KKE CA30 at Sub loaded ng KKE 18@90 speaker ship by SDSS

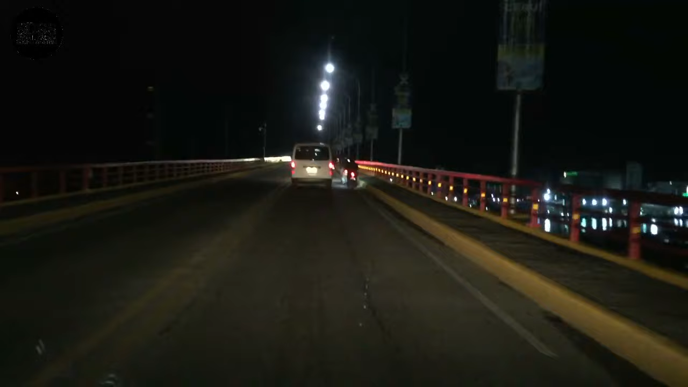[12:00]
So, ito guys, packet na kami sa dito sa Mactan Bridge, no? So, pagbaba namin dito sa bridge, magra-right turn kami. Sa ano pala kanila kay Sir Jeff, sa Luok.